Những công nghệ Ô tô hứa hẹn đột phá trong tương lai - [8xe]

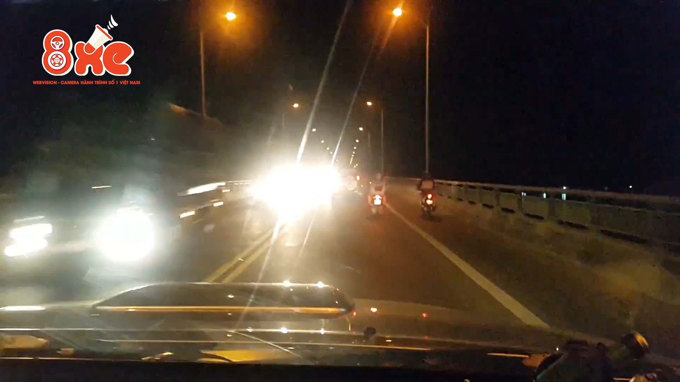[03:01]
Không ít tài xế phản nàn họ thường bị đèn pha của xe đi ngập chiều Làm trói mắt khi di chuyển vào ban đêm Tiêm ẩn nhiều nguy cơ vào trạm xảy ra tai nạn Để giải quyết vấn đề này Các nhà khoa học đã